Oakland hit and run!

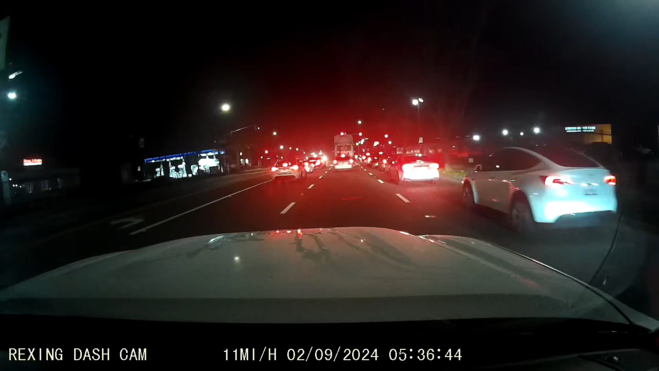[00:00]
well howdy ho good neighbor i'm giving you a little voice over on the dash cam video driving through oakland and you gotta beware first thing in the morning yep it's early in the morning and you never know who's gonna hit you and run you that's right this morning i witnessed a hit and run right as someone was going to get into the